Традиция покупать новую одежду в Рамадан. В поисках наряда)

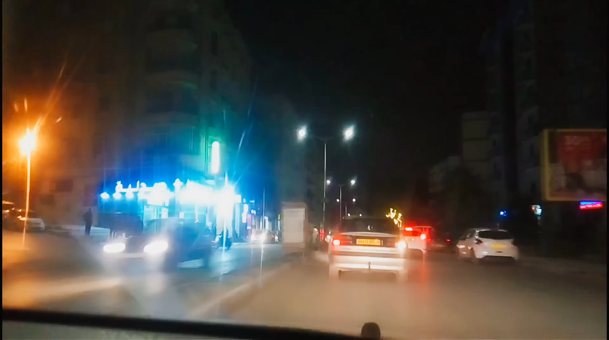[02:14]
Мы ничего тут не подобрали и поехали в другой район, где вот такой прям большой-большой район магазинчиков домашних платьев. Они начали уже открываться потихонечку, уже полдесятого где-то. Пойдемте сейчас посмотрим, что здесь продают. Мы приехали, припарковались.